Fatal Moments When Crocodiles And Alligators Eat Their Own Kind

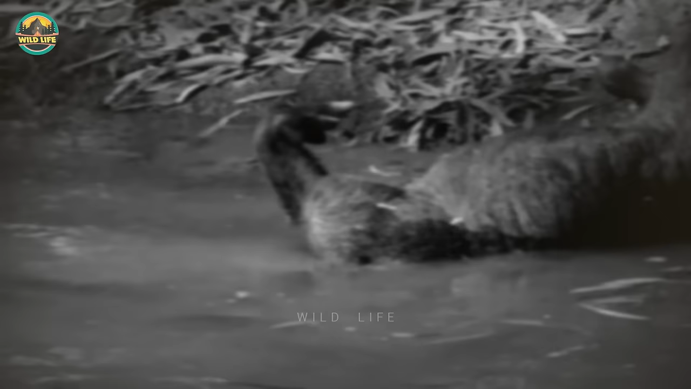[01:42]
Domestic livestock can end up here, as well as wild animals, like this large feral pig.
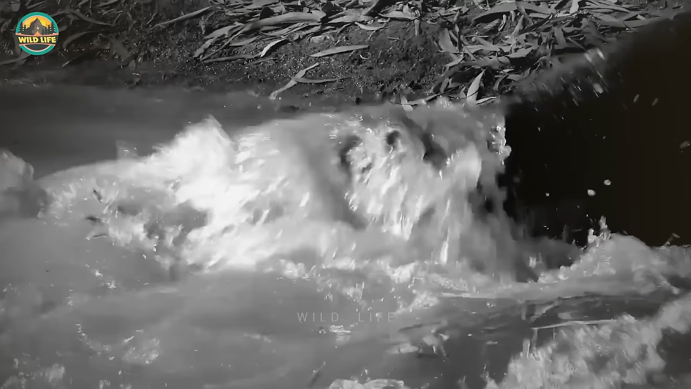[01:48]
And whoever gets to the carcass first will consider it theirs.
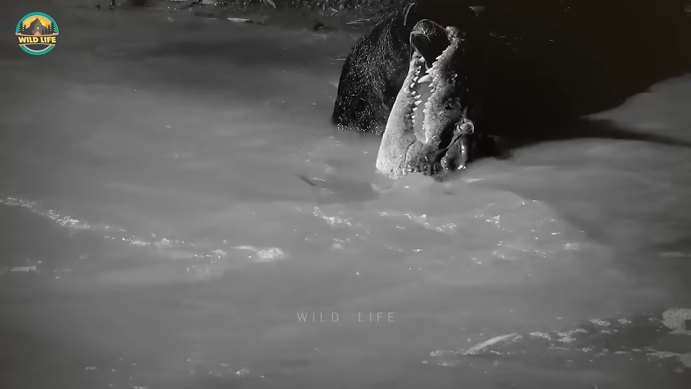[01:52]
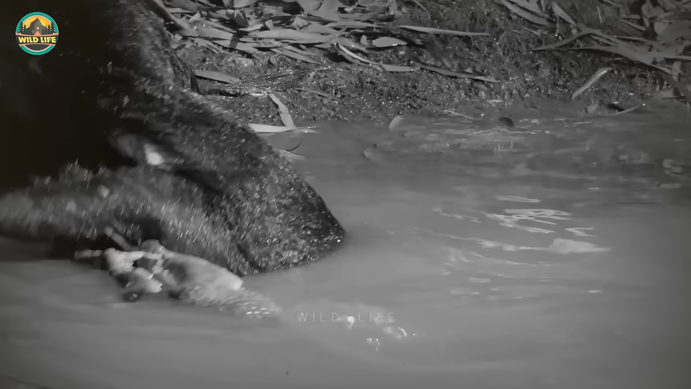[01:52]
When there's a ready food source like this, crocs don't hold back. Saltwater crocodiles don't mind where the food is fresh or rotting. The carcass quickly attracts other crocodiles.
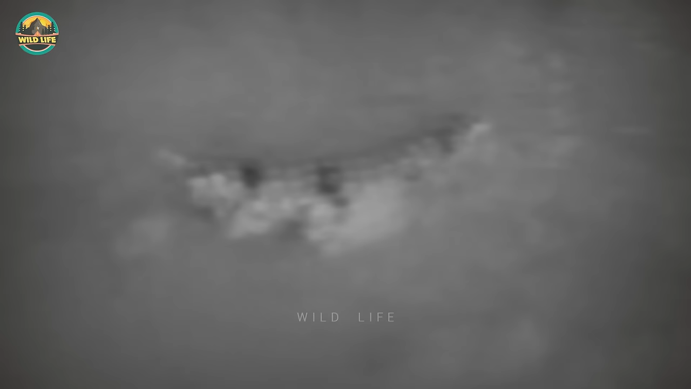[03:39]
Remnants of the dead crocodile's body can be seen floating in the water.
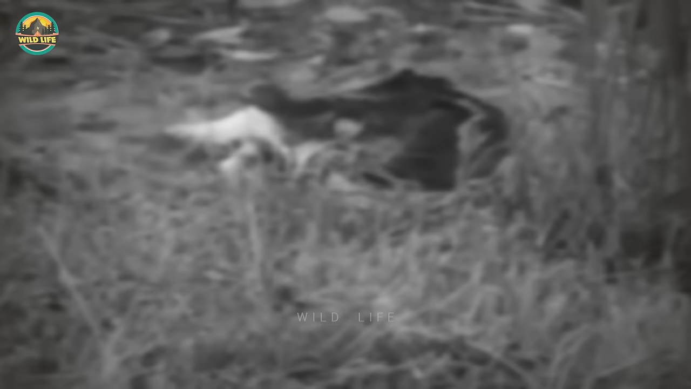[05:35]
holding a small alligator in his mouth.